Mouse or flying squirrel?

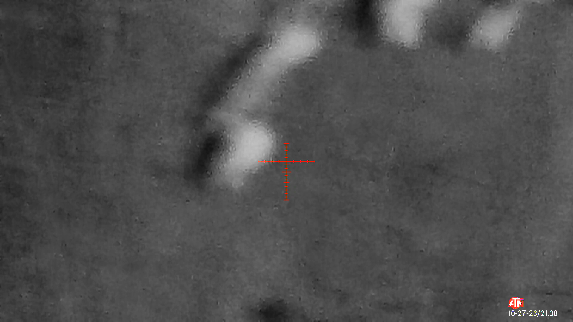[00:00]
I have to tell him what's in the blob.
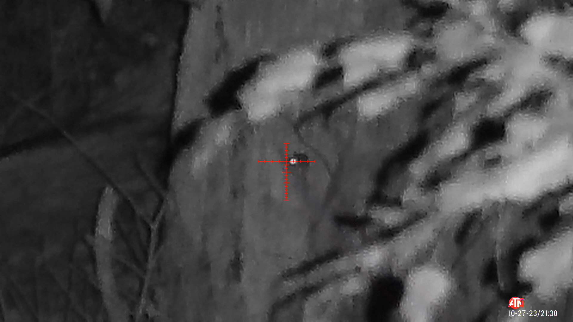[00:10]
What has eyes on the front of his face?
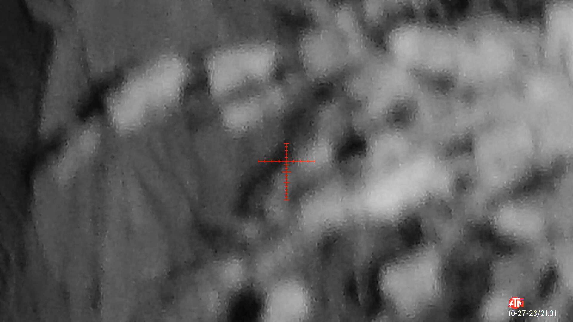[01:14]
Where'd he go, you know? He's still there.